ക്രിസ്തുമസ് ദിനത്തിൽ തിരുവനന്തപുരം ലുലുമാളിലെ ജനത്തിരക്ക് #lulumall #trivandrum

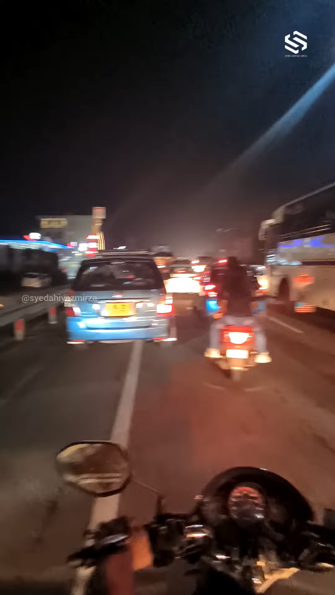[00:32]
ആ ഫ്ലൈ ഓവർ, അവിടെ ഒരു ഫ്ലൈ ഓവർ ഉണ്ട്. ഫ്ലൈ ഓവർ കയറി വേണം ലുലു മോളിനടുത്തെത്താൻ. നമ്മൾ ആ ഫ്ലൈ ഓവറിലേക്ക് പ്രവേശിക്കുകയാണ്.
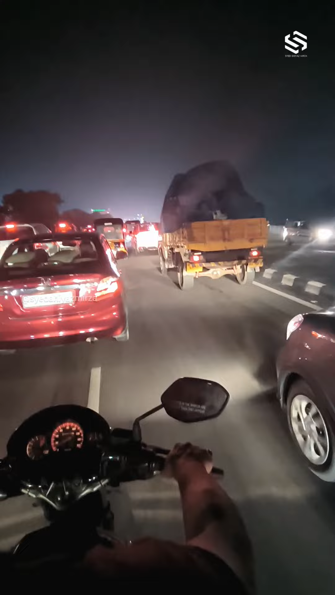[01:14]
അപ്പോൾ ഈ സാധാരണയായിട്ട് ഈ സ്ഥലത്തൊന്നും ഇത്രയും തിരക്ക് ഉണ്ടാവാനുള്ള സാധ്യത ഇല്ലാത്ത സ്ഥലങ്ങളാണ്.
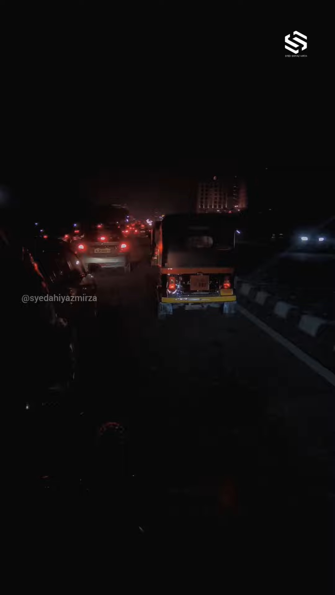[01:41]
ഇവിടെ മിക്കവാറും ഉള്ള സ്ഥലങ്ങളിലൊന്നും ഈ തെരുവിളക്കുകളൊന്നുമില്ല, വാഹനങ്ങളുടെ വെളിച്ചത്തിലാണ് നമ്മൾ മുന്നോട്ട് പോയിക്കൊണ്ടിരിക്കുന്നത്.
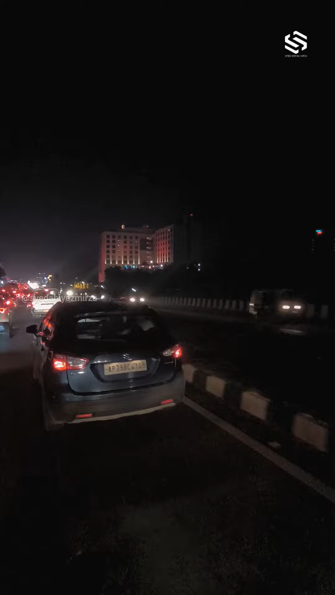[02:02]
അങ്ങനെ നമ്മൾ ഓബൈ ടമാരയുടെ ഏകദേശം അടുത്ത് എത്താറായി. അപ്പോൾ ഇവിടുന്ന് ലെഫ്റ്റ് സൈഡിലേക്കാണ് ലുലുവിൻ്റെ എൻട്രൻസ് വരുന്നത്.
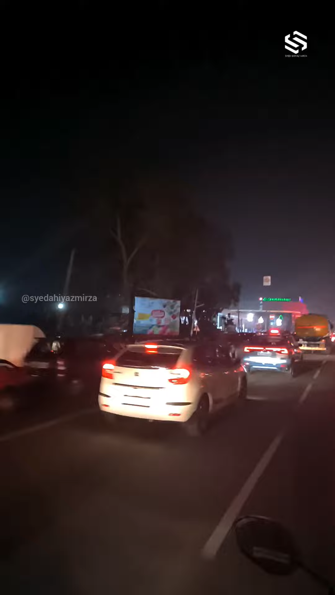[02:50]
അപ്പോൾ ഈ ലെഫ്റ്റ് സൈഡിൽ കാണുന്നത് ലുലു മോളിൻ്റെ എൻട്രൻസ് എത്തുന്നതിന് മുൻപേ ഉള്ള പാർക്കിംഗ് ആണ്.